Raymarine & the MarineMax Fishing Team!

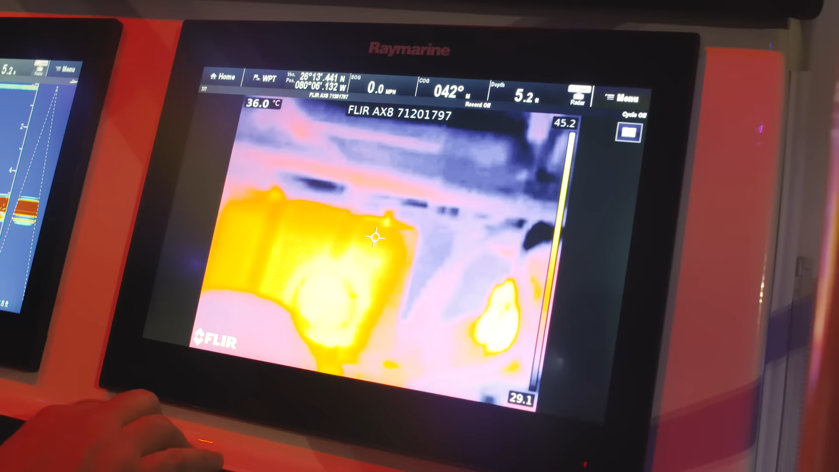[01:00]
On screen: spot 36.0°C
What you can do is you can have it pointed at a specific spot any anything that senses heat to tell you
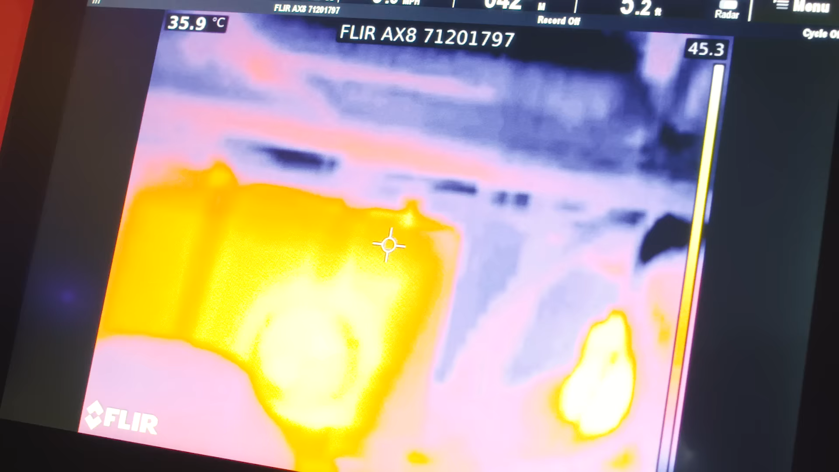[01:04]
On screen: spot 35.9°C
that hey this is too high of a level of temperature and it'll automatically alert you and a icon will come up on the screen.